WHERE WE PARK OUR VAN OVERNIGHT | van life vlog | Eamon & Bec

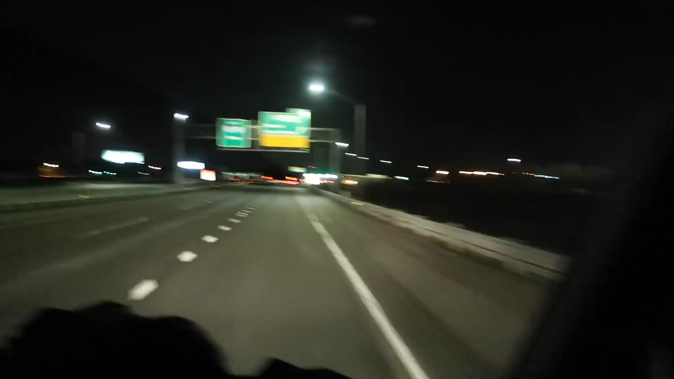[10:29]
So we're thinking about hitting that But I don't know babe Cause this uh Depends if this actually lets us exit Or if this is just merging us on the 94 Okay
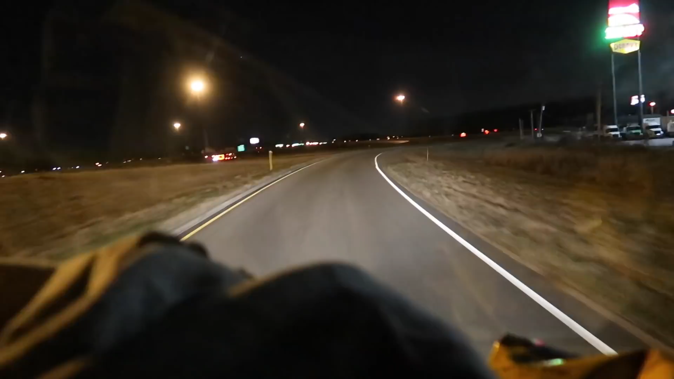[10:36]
This thing's surrounded by highways How did y'all get there?
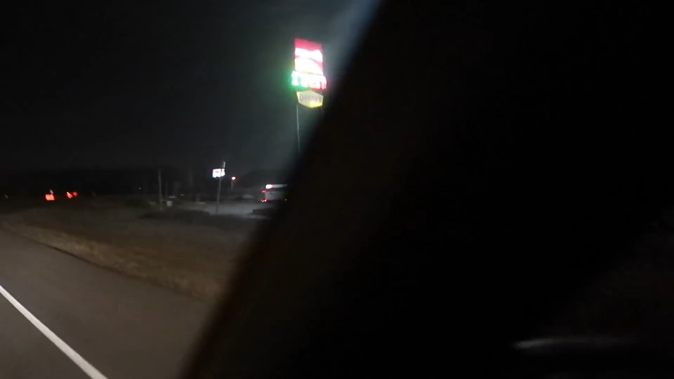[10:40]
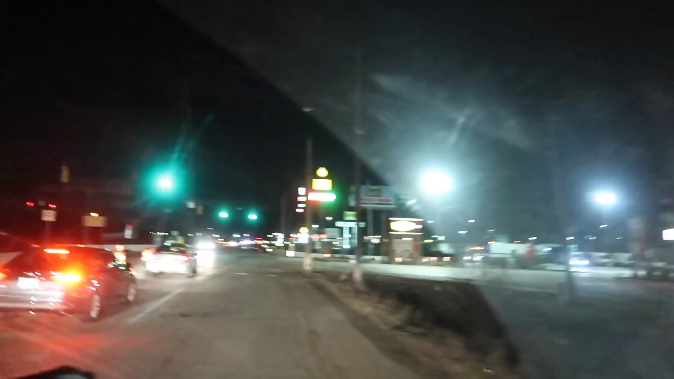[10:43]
We got quite a bit of options here tonight Truck wash, truck stop I'm just pulling in Pull alongside one of these